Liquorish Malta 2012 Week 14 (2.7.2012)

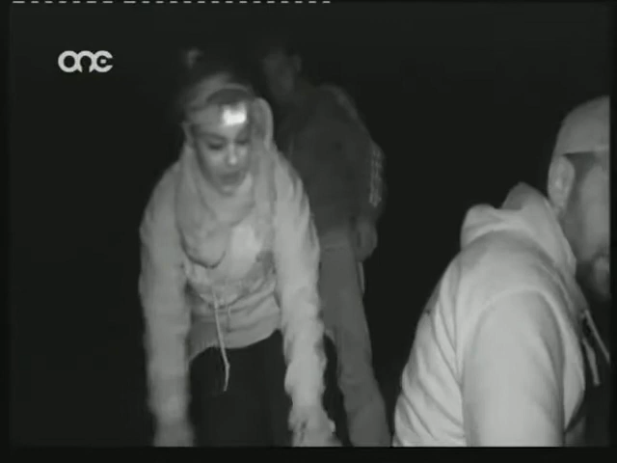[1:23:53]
Nibza, nibza, dik il-ħagġa da fidlam. Minni xnara sew, kull ma jizlu, għaw l-oli.
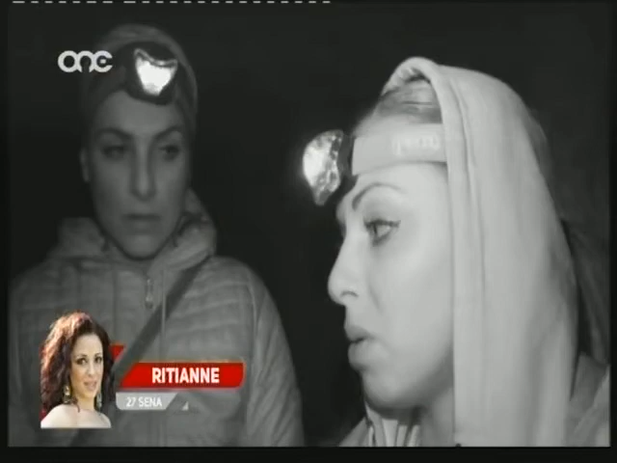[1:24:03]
Għaw il-gwidi. Għaw il-pipistrelli.
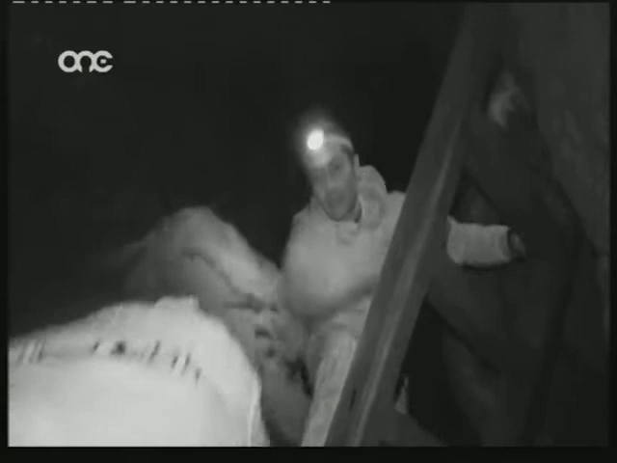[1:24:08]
L-esploraturi ma' żmien niżlu slilem
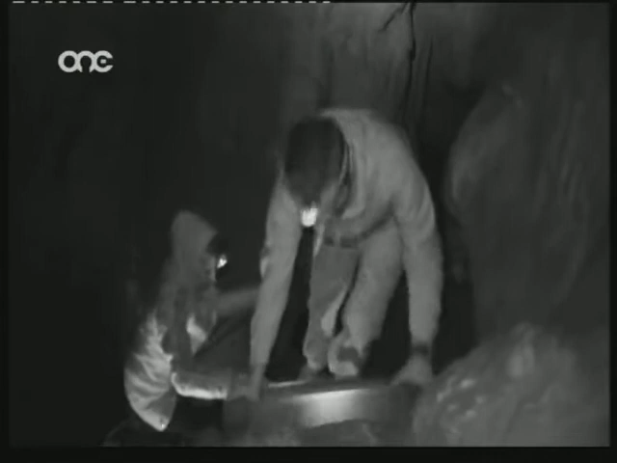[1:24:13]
ta' vluni u daħlu verek mal-ħitan sabiex jgħinu lil dawk li jkunu waslu fil-partijiet l-aktar diffiċli. Tassellu xieq, omi dil-bicċa kemm ikera.
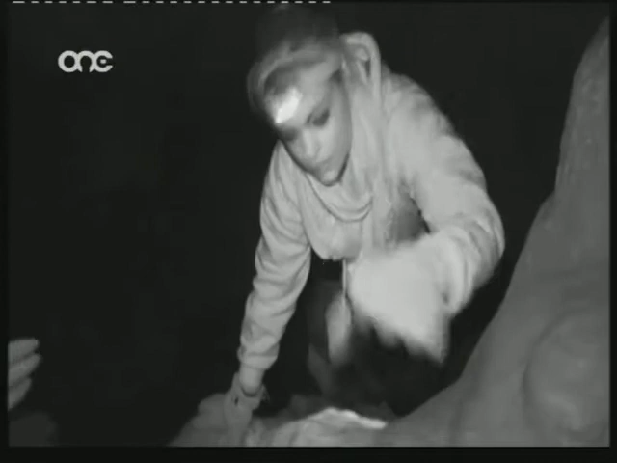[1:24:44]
Il-parteċipanti ma jirrealizzawx l-izlin aktar fil-font. Jina minna lija sija l-ura. Immissa kif rajt dan il-sellun, tal-injam, ma t-mandiċ minnu.